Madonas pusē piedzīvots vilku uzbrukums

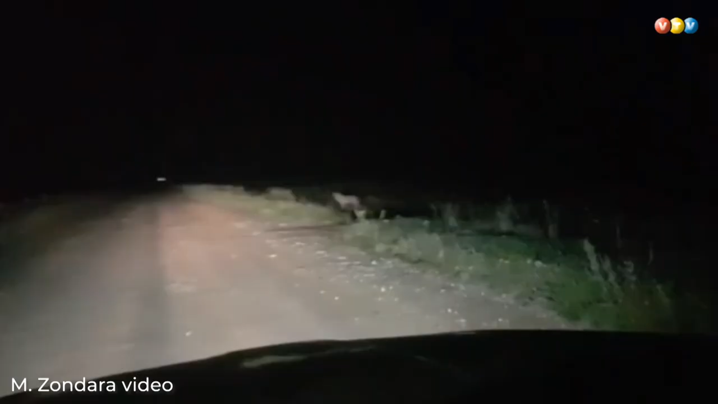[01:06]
Bišķiņ ar mašīnu pabiedēju, no tā laika pagalmā nav nācis.